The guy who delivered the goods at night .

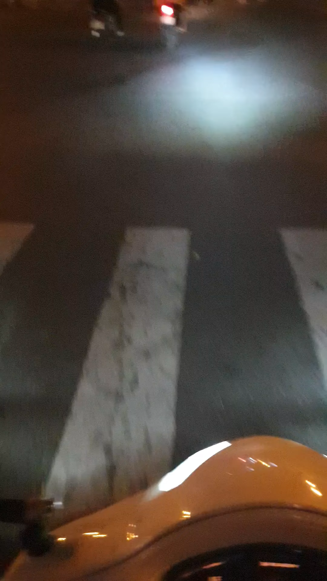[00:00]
Chào các bạn, mình đang lấy đơn ở Hưng Dượng 1, mình đi ở Đỗ Văn Đẩu, phường Phạm Lão 1, TP.HCM
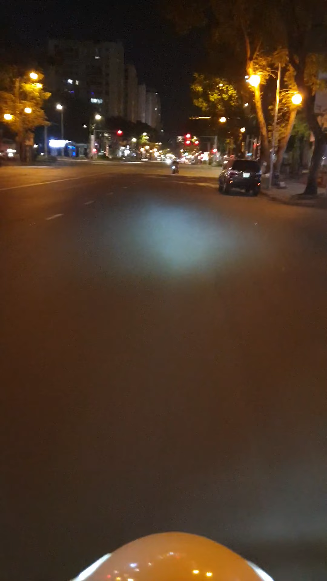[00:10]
Điền quá đơn 41 nghìn các bạn Giao hộp chiên các bạn Đây, đường này đường Nguyễn Văn Linh các bạn Đi về hướng Nguyễn Hữu Thò
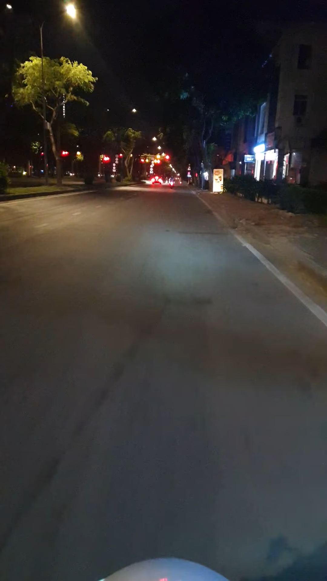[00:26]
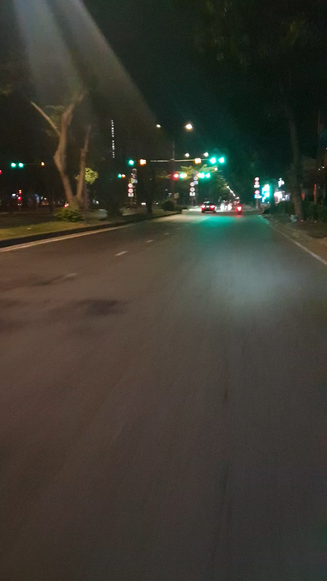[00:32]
Lúc này là 10h đêm các bạn, 10h đêm, 22h đêm các bạn
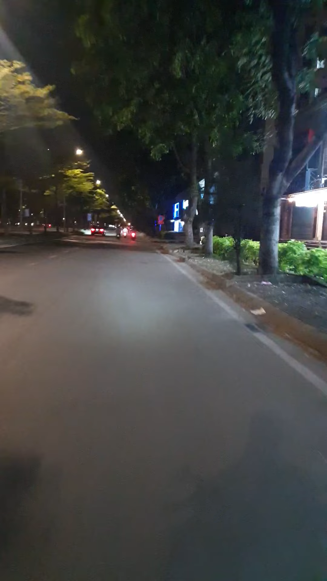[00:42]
Đây là khu tố xì cao ra đất 1, khu sầm phút nhất, khu sầm phút 7 các bạn Đi về đường Nguyễn Hữu Thọ Đi về hướng Nguyễn Hữu Thọ, phải về lớp tay mắt, qua quận 4, về quận 1 các bạn
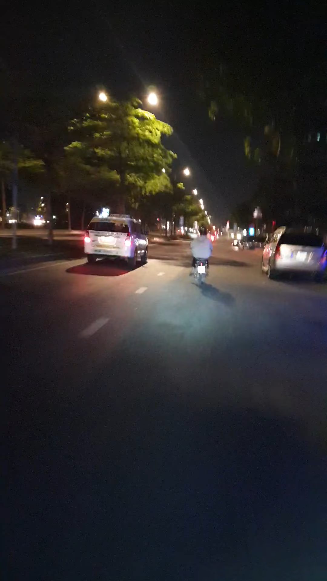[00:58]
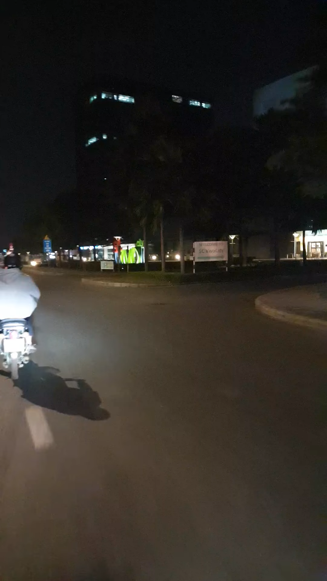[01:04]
Đây là siêu thị Vivo các bạn Bây giờ là 22h đêm các bạn Đi về
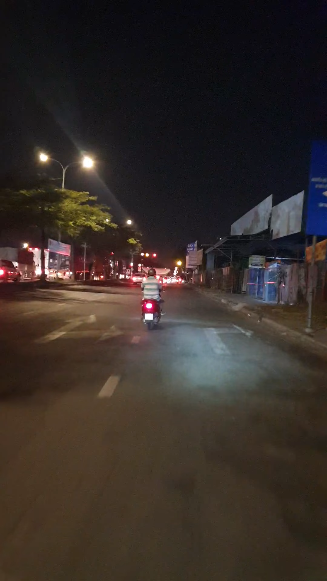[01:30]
hướng Nguyễn Hữu Thọ Đi về hướng Nguyễn Hữu Thọ Công an rất nhiều các bạn Đây, mình quẹo phải về đường Nguyễn Hữu Thọ Đi về hướng lớp tay mắt,
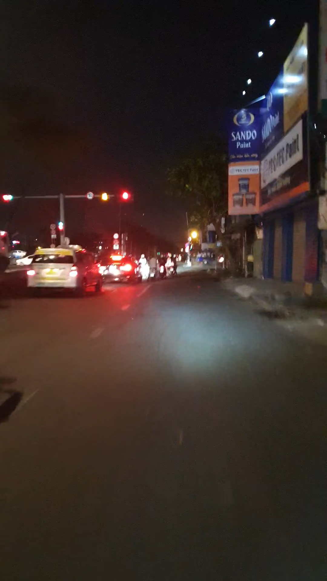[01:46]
cầu Kinh Tẻ các bạn Nó, công an đứng bên đường quá trời các bạn Nó,
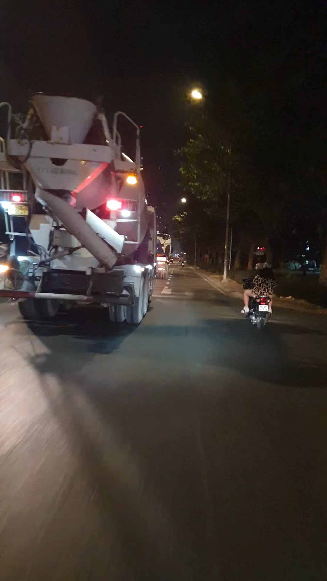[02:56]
đường xá đông lúc không các bạn
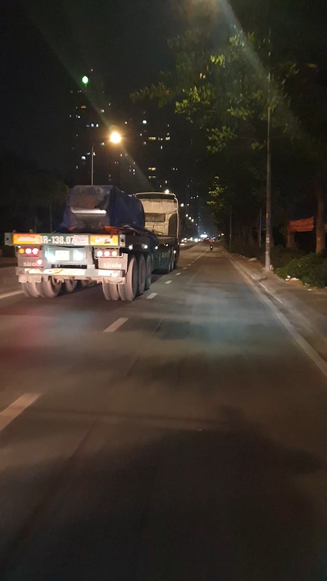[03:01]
Đây là mình đang đi trên đường là đường Nguyễu Thọ, đi về hướng lớp Tây Bắc, cầu Kinh Tẻ các bạn Đường xá rất đẹp các bạn, ánh đèn lên rất đẹp, về đêm các bạn
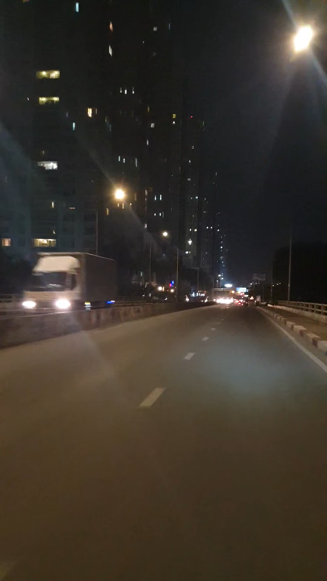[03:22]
Tòa nhà cao không các bạn ơi, chung cư cao từng không các bạn Đây, mình tới ngã từ Nguyễu Thọ và Nguyễn Tị Thập các bạn Bên tay phải mình là lớp Tây Mắt các bạn
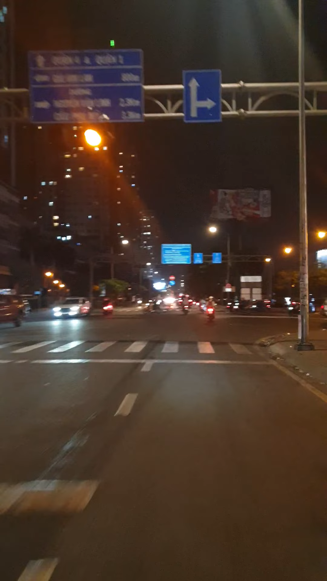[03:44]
Khu này là đường xá rất đông, lớp Tây Mắt các bạn Tây Mắt đóng cửa các bạn, về đêm đóng cửa Bây giờ không có xanh đỏ luôn, chạy tán lộ các bạn ơi Đường xá về tán lộn các bạn ơi Bây giờ mình đi về lớp Tây, đi về hướng cầu Kinh Tẻ các bạn Đường xá rất đông, bây giờ là 22h đêm các bạn Đường xá rất đông
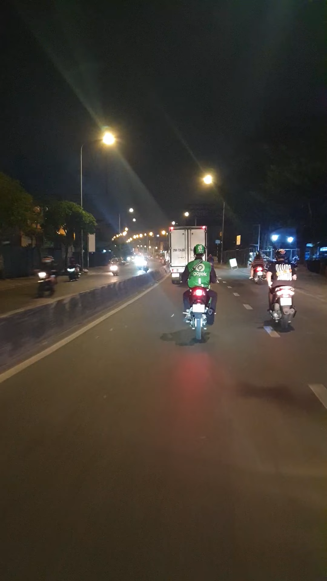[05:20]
những anh tài xế chạy chạy về đêm các bạn, cổ sóc mưu sinh những anh tài xế về đêm
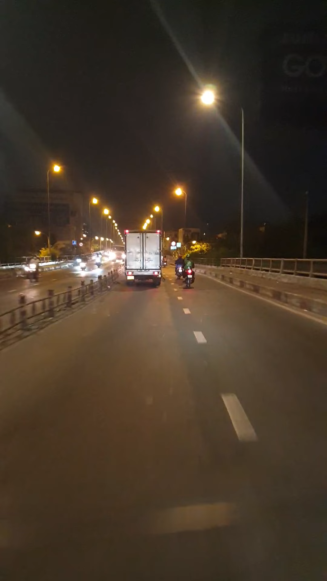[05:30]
đây mình đang lên dốc cầu kinh tẻ các bạn, đây là dốc cầu kinh tẻ các bạn, hướng vào quần tư các bạn các bạn nhớ xem kênh mình đăng ký kênh mà
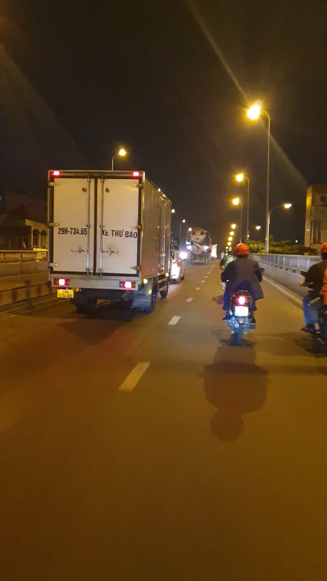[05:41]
Sài Gòn Vlog tải ra được nhiều clip mới hơn quay về đêm các bạn, đường phố Sài Gòn thế nào các bạn
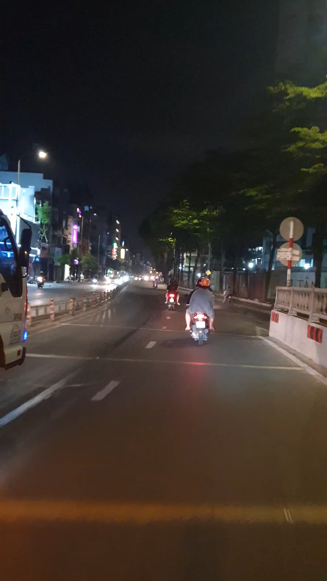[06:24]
chạy về hướng cầu không lạnh các bạn bây giờ đang đi đường Khánh Hội quận tư các bạn
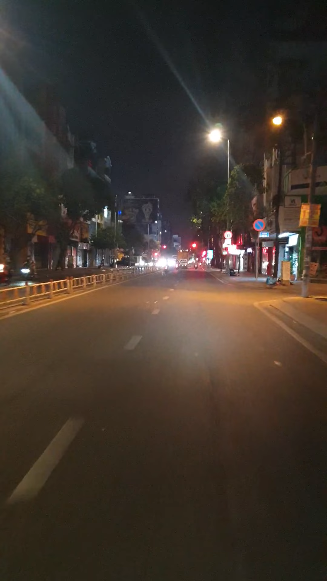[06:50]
đường xá rất đông lúc, quán xá nóng cửa hai bên nhiều các bạn, ở ngoài đường còn rất chạy nhiều người chạy rất nhiều các bạn, xe cậu rất đông các bạn